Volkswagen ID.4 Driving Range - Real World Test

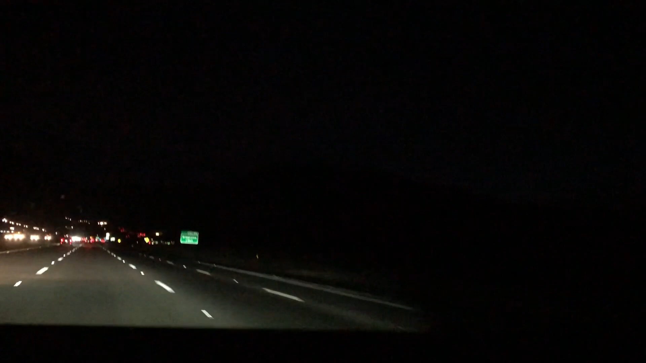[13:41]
But for now, I believe 260 miles of the range is all we need.
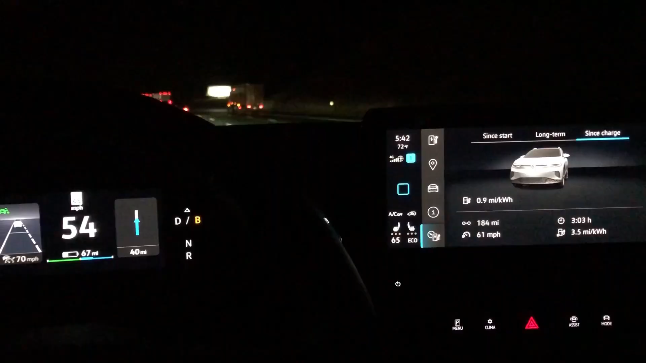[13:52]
Please follow the road for 49 miles. Going up the grapevine, the consumption is 0.8.9
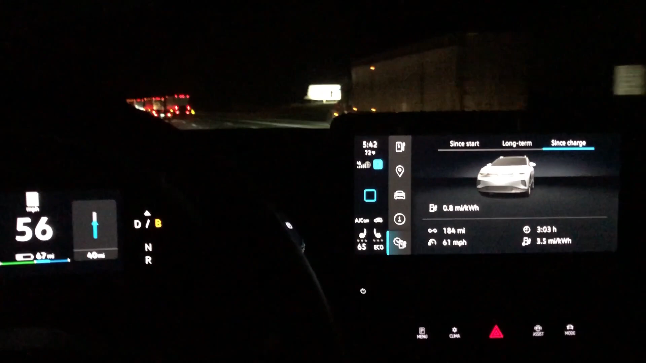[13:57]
miles per kilowatt.
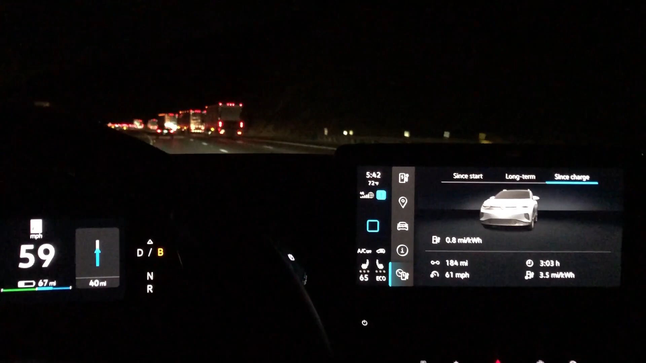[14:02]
ID4 is freaking out and just told me that based on the current power consumption, the destination charging station has been added to your route. I was being concerned that I will not make it home and add a charging station to my route. But it will improve. Already up to 1.1.
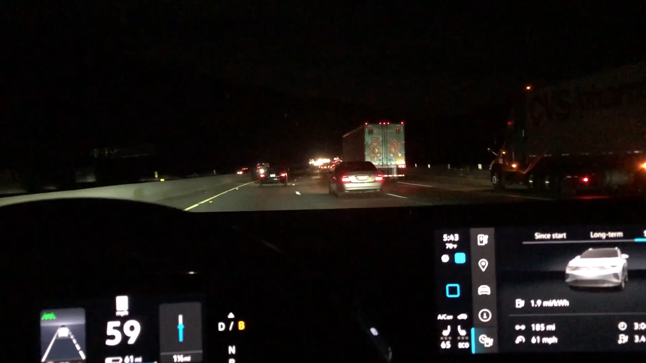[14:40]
But as of right now, yes, the power consumption is the highest. You know what's crazy or different, I guess you would say, when you drive an EV over and over pass like grapevine, that you do not sense that the vehicle is struggling or working harder. All you need to do is to watch the power consumption.
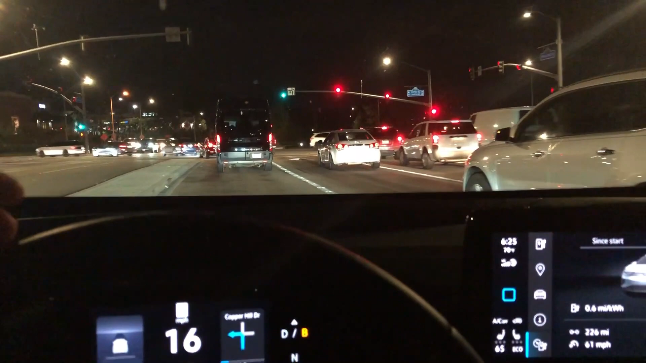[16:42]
By the way, here is how ID4 is letting you know that you need to turn left with a little LED running light above the dash.
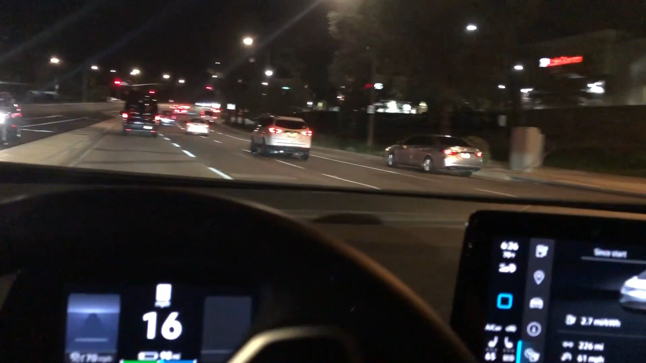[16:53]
Please follow the road for four miles. She's very pleasant to us.